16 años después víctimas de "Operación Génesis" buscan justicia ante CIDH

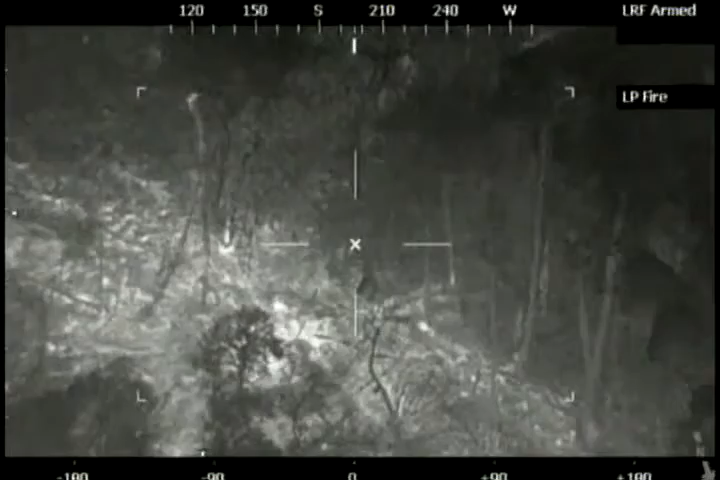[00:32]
presuntamente en compañía de las autodefensas campesinas de Córdoba y Urabá, lanzó un feroz ataque contra supuestas estructuras del Bloque 57 de las FARC.